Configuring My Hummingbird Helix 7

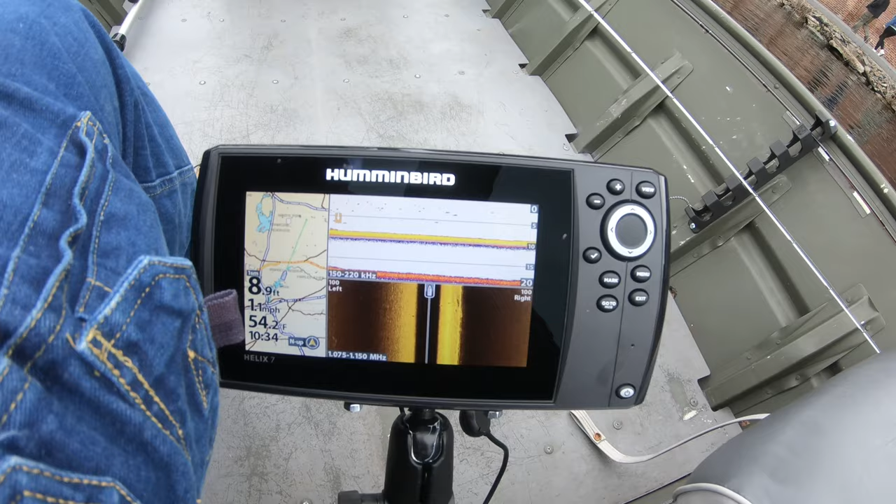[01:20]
On screen: depth 8.9 ft, water 54.2°F, speed 1.1 mph
Helix 7 with mega side imaging and mega down imaging.
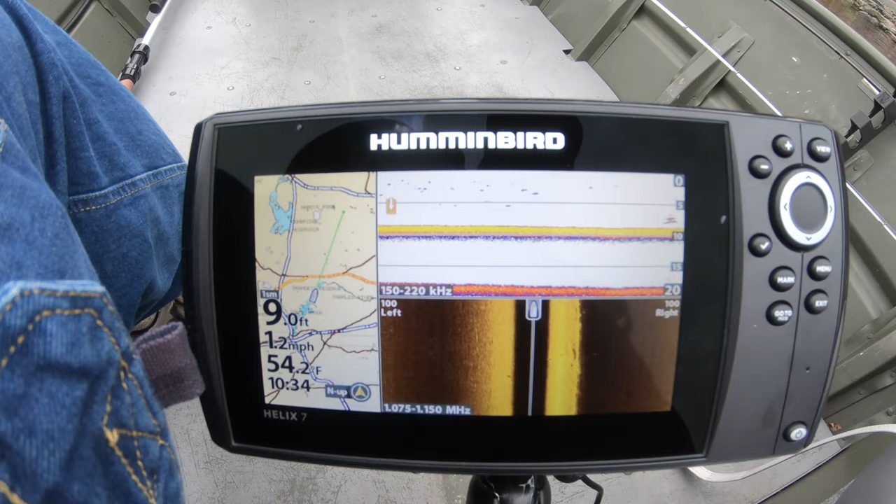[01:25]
On screen: depth 9.0 ft, water 54.2°F, speed 1.2 mph
I'm just going through the different views right now. I'm just going through the different views right now and setting up my views and my contrast and my sensitivity.
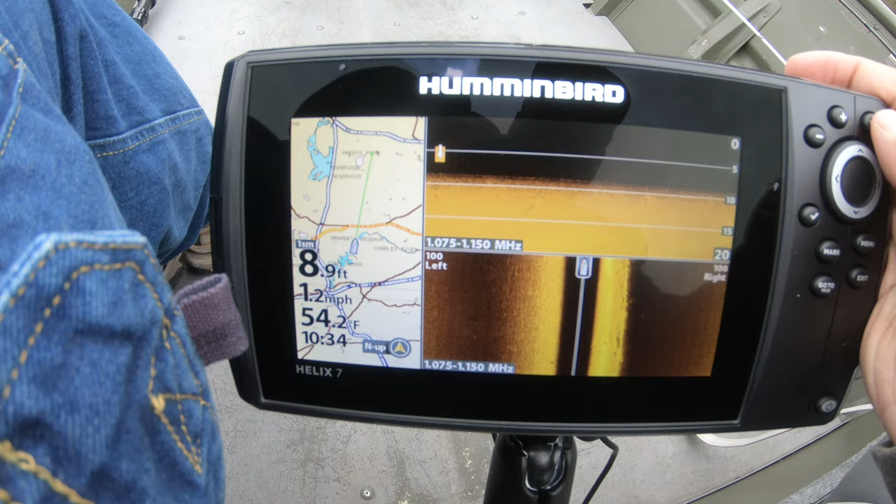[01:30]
On screen: depth 8.9 ft, water 54.2°F, speed 1.2 mph
So this is your standard sonar right here. And look there's two marks.
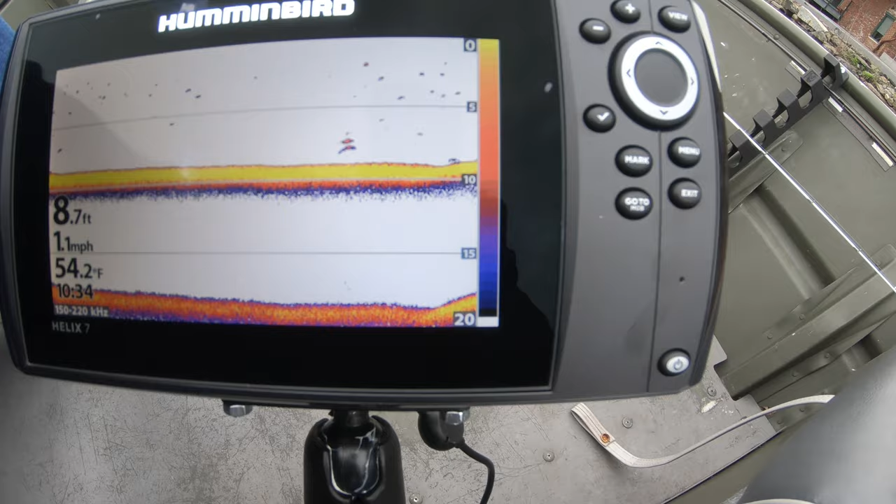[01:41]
On screen: depth 8.7 ft, water 54.2°F, speed 1.1 mph
Right there. Beautiful. You get a much better return because this is using chirp so more frequencies.
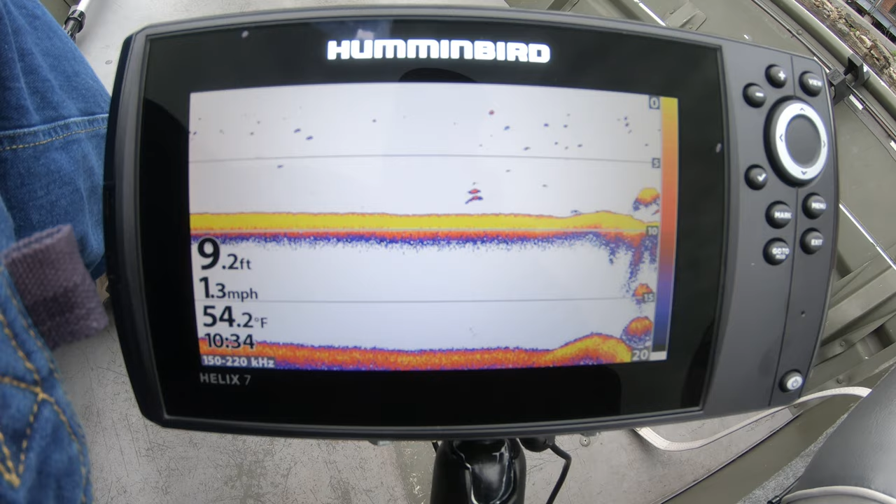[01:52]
On screen: depth 9.2 ft, water 54.2°F, speed 1.3 mph
So you get much better return on your fish arcs on this than we do with our old scanner.
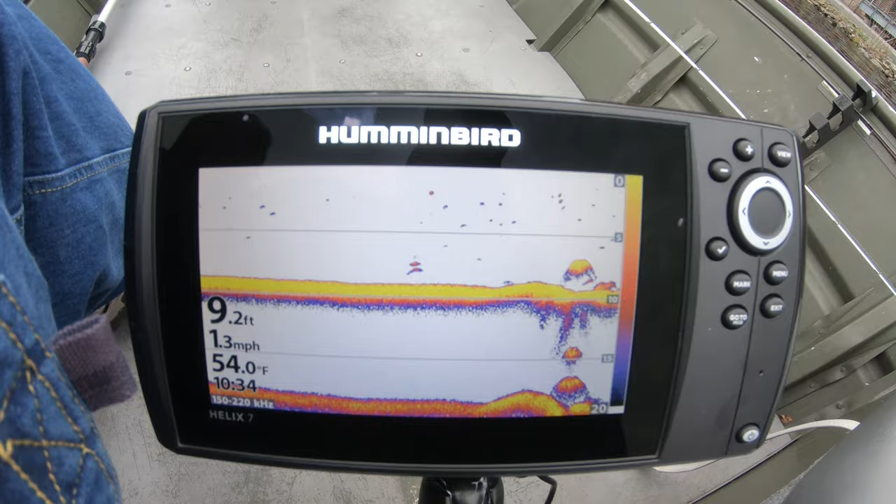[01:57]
On screen: depth 9.2 ft, water 54.0°F, speed 1.3 mph
So now I'm going to switch to this is mega down imaging.
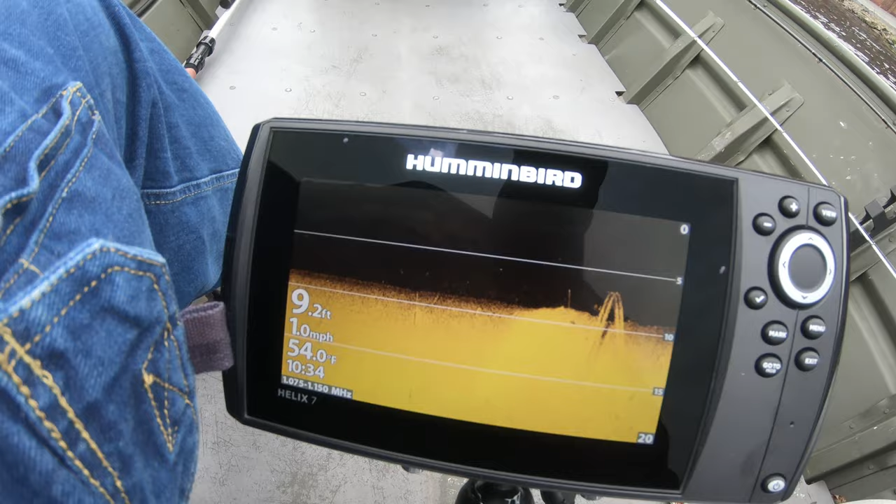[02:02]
On screen: depth 9.2 ft, water 54.0°F, speed 1.0 mph
And I'm going to go through
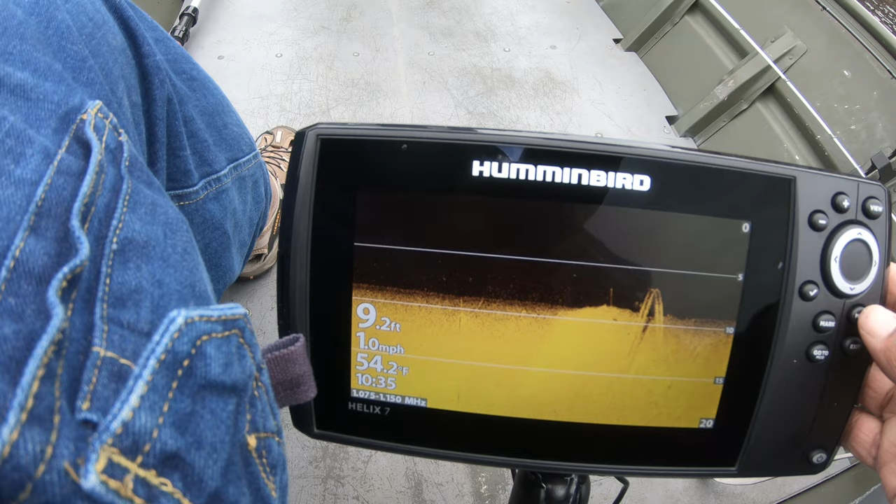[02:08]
On screen: depth 9.2 ft, water 54.2°F, speed 1.0 mph
and you know get the sensitivity where I want it.
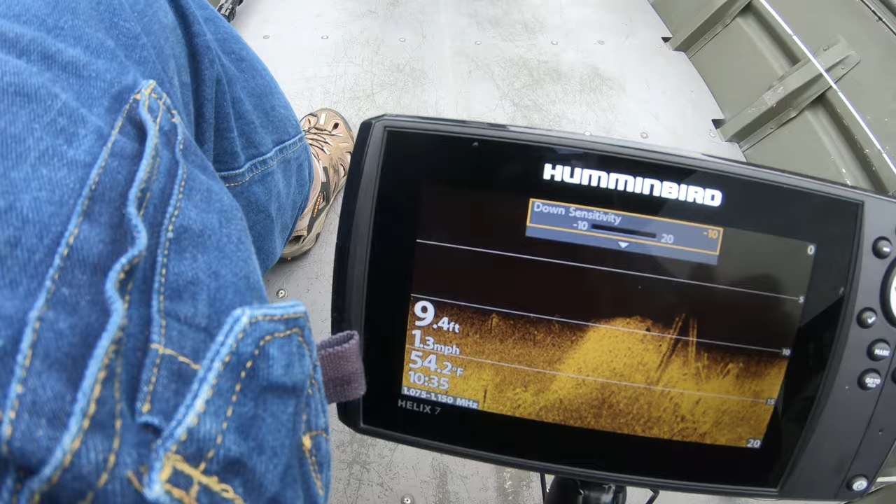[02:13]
On screen: depth 9.4 ft, water 54.2°F, speed 1.3 mph
As you can see when I adjust the sensitivity to make it lower I can see the grass even better.
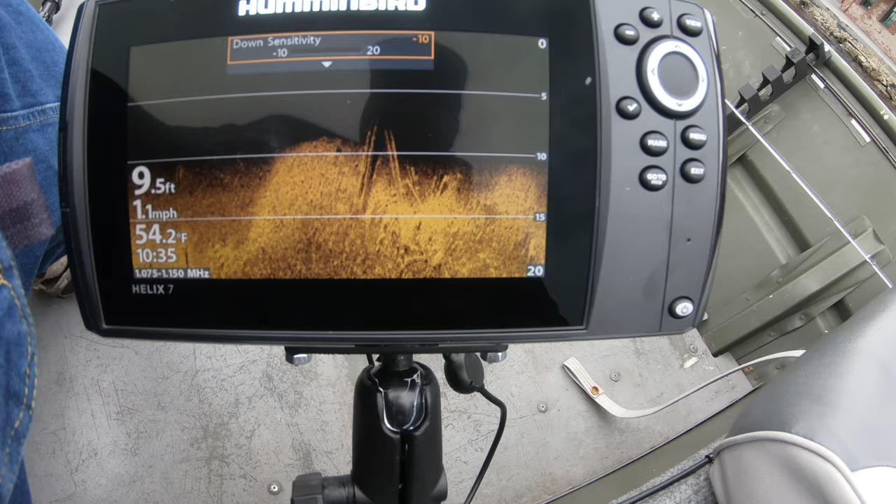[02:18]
On screen: depth 9.5 ft, water 54.2°F, speed 1.1 mph
You know but there's other things.
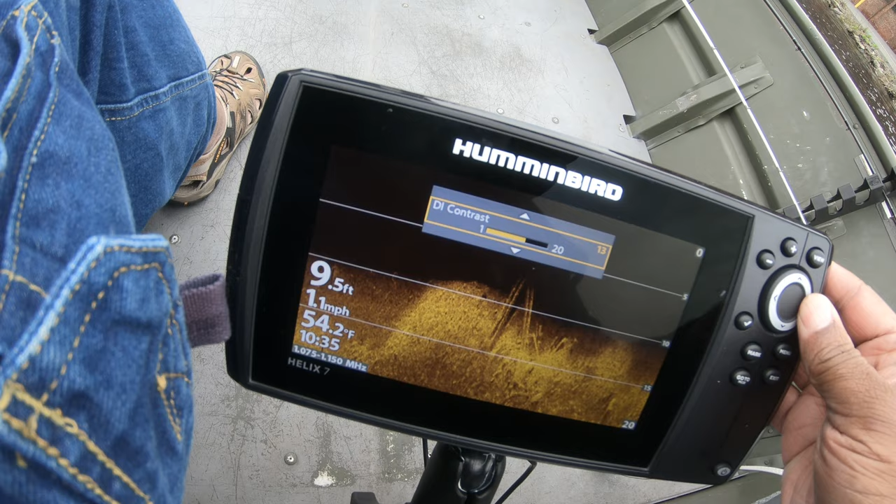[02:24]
On screen: depth 9.5 ft, water 54.2°F, speed 1.1 mph
I can go down here and adjust the contrast a little bit. You know.
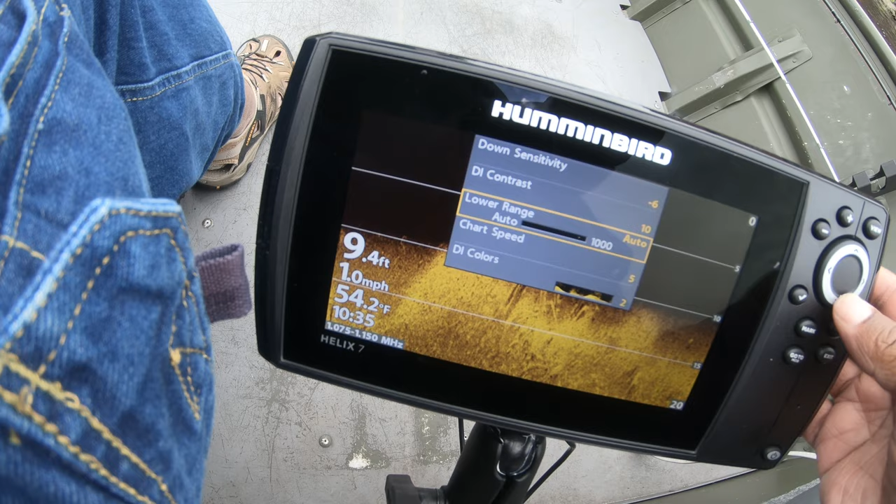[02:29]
On screen: depth 9.4 ft, water 54.2°F, speed 1.0 mph
I'll let the range automatic. Chart speed is fine.
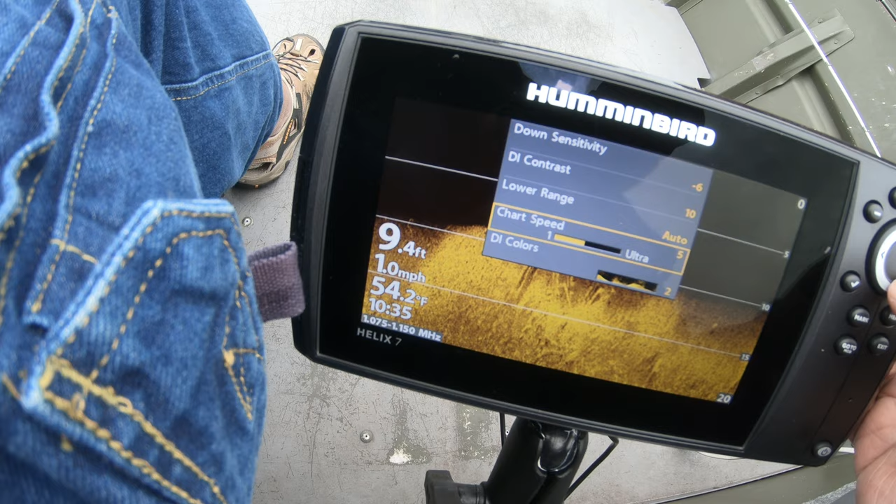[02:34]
On screen: depth 9.4 ft, water 54.2°F, speed 1.0 mph
And my colors are fine for this view. So.
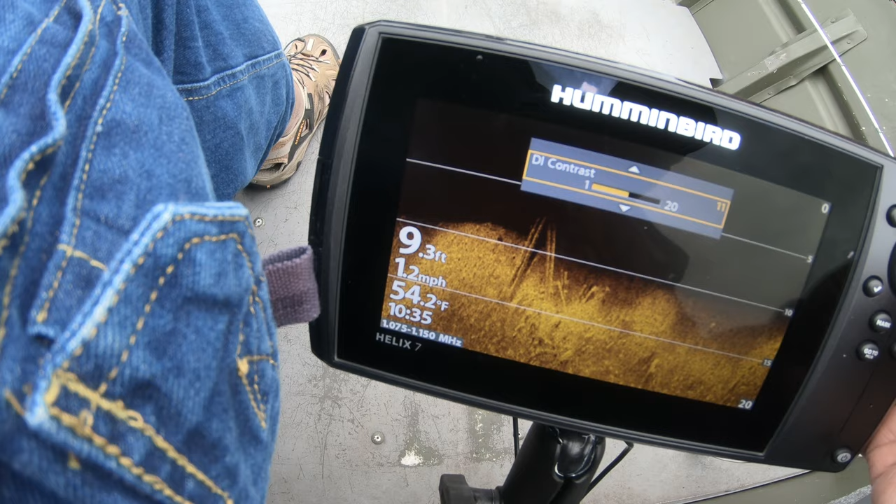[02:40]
On screen: depth 9.3 ft, water 54.2°F, speed 1.2 mph
But you can see if I go to the extreme on contrast. You can see the difference. More contrast. The more detail you get.
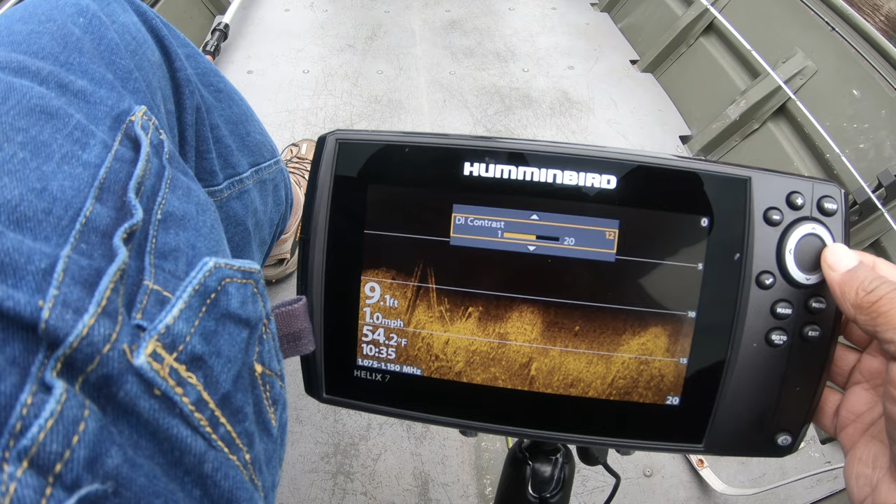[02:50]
On screen: depth 9.1 ft, water 54.2°F, speed 1.0 mph
I want more detail. And sensitivity also adjusts your detail.
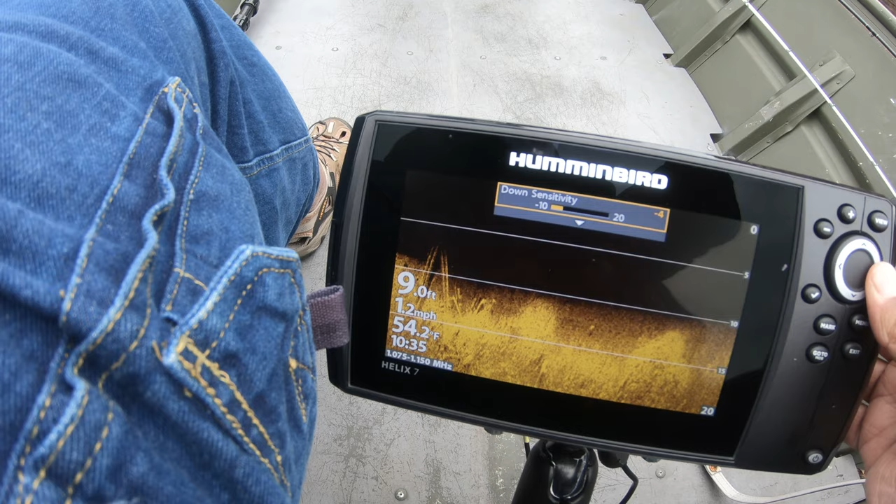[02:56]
On screen: depth 9.0 ft, water 54.2°F, speed 1.2 mph
If you go to super high sensitivity it picks up everything. You don't want to pick up everything.
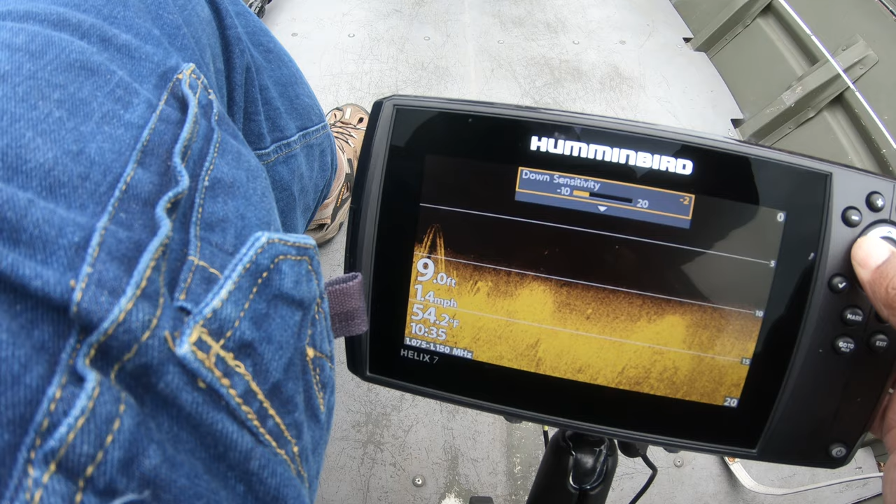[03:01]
On screen: depth 9.0 ft, water 54.2°F, speed 1.4 mph
So I'm looking for that sweet spot. And there it is. So I'll go with that for now.
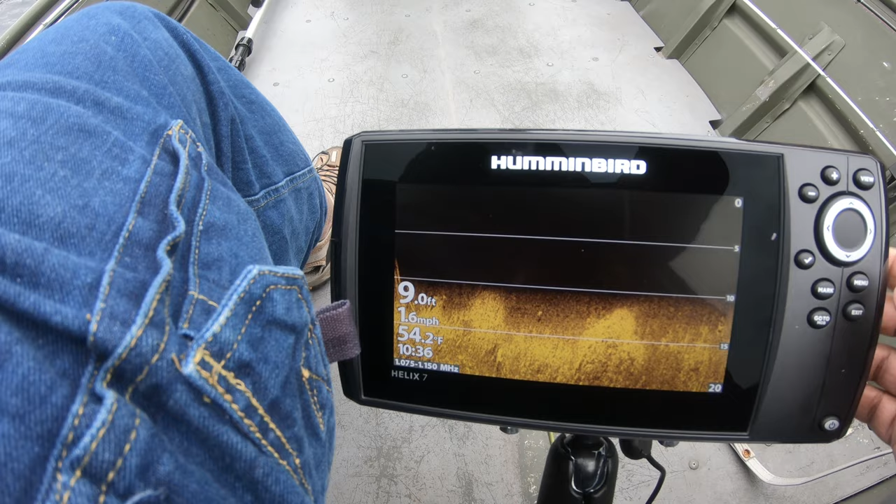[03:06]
On screen: depth 9.0 ft, water 54.2°F, speed 1.6 mph
This is my side view. Which I've already adjusted. As you can see there's not much here. You can see the rocks. Along the shore. And you can kind of see them here. In the side scan. While Bub's fishing. I'm just looking for things that are different. And I'm marking them. And then on our way back. We can fish them.